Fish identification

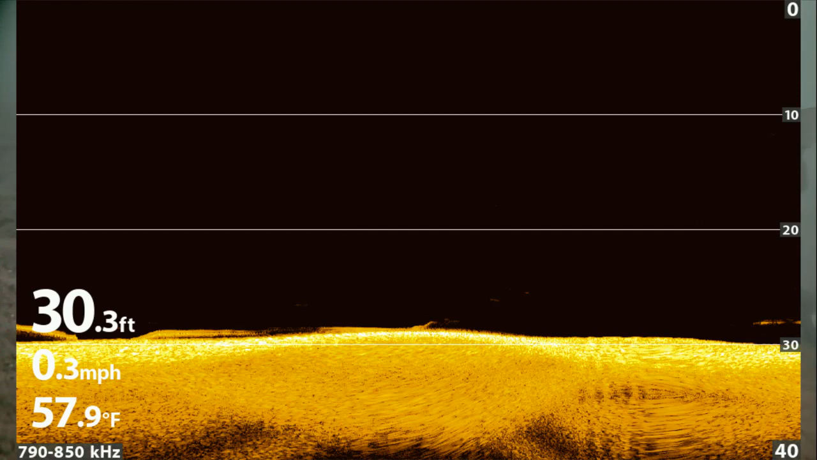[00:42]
On screen: depth 30.3 ft, water 57.9°F, speed 0.3 mph
My Hummingbird down imaging, which down imaging is the best for target separation and fish close to the bottom, and my 2D Sonar only shows the suspended fish, the ones that are off the bottom, just a little bit.
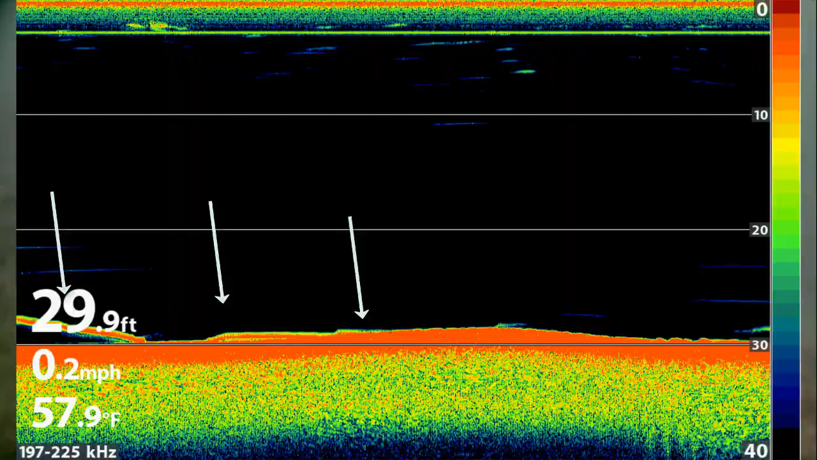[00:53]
On screen: depth 29.9 ft, water 57.9°F, speed 0.2 mph
Notice there's a lot of fish down there. So those fish that are tight to the bottom are not showing.
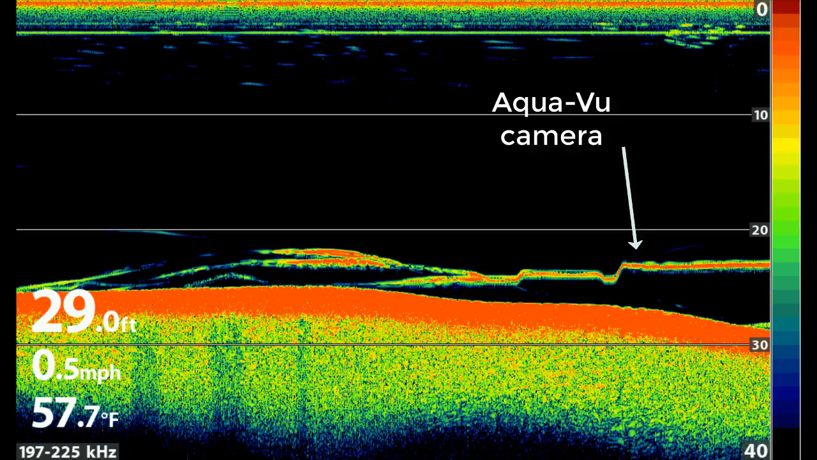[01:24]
On screen: depth 29.0 ft, water 57.7°F, speed 0.5 mph
So I was ready to move since I don't target suckers. And I found a suspended fish again.
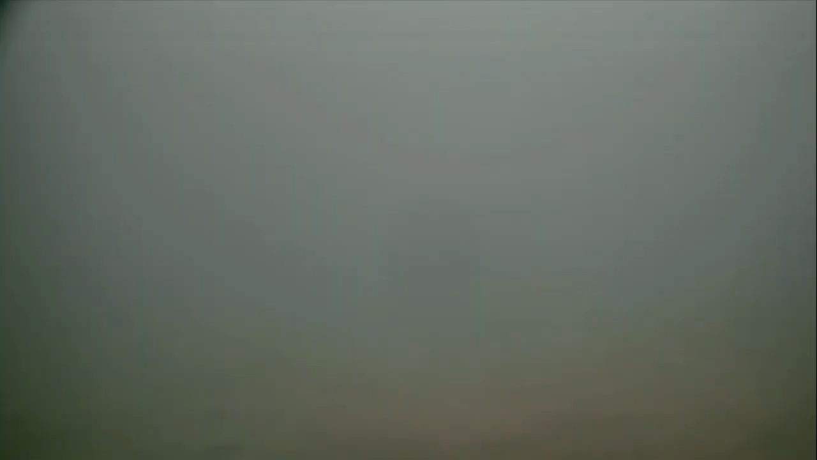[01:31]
So I dropped the camera again. It's my surprise. There were walleyes. Well, of course, I'm going to stay. And I didn't catch any, but I did get this big northern.
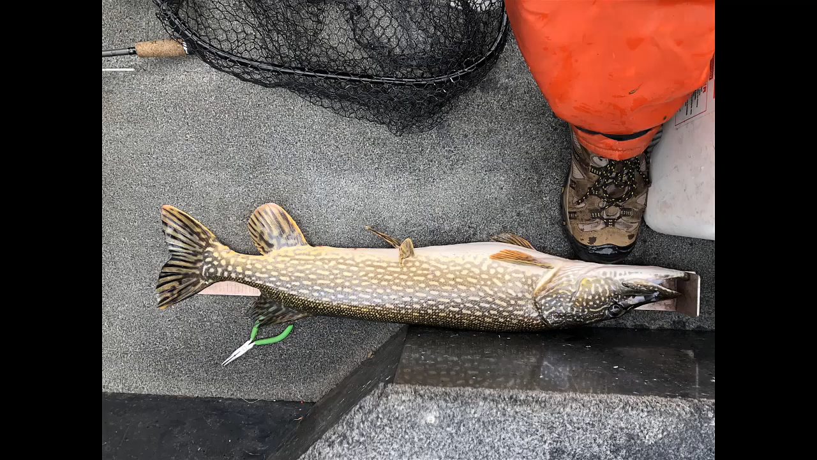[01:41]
It was too long to measure on my ruler. I was wondering if he ate one of those suckers. Look at his belly. I took this screenshot just before he bit.
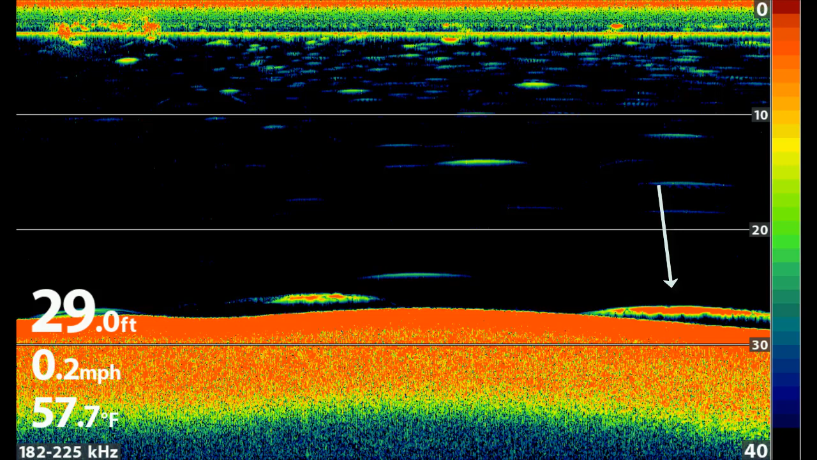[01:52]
On screen: depth 29.0 ft, water 57.7°F, speed 0.2 mph
So this fish may have been the northern. You never know for sure unless you see your lure and the fish at the same time. And bingo, you get the bite and you set the hook and catch the fish. I was not in ideal conditions for using the camera on 29 feet on a clear lake. But it was fall and it was cloudy.
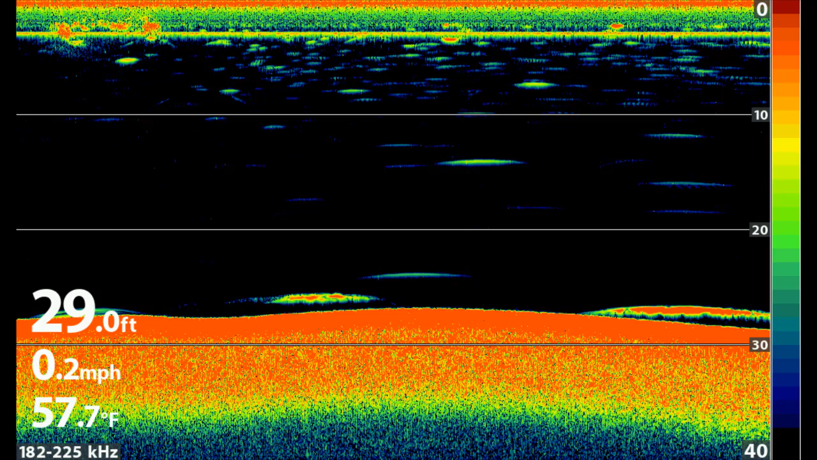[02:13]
On screen: depth 29.0 ft, water 57.7°F, speed 0.2 mph
You don't get as much sunlight penetration in those conditions. But it works good enough to do fish ID.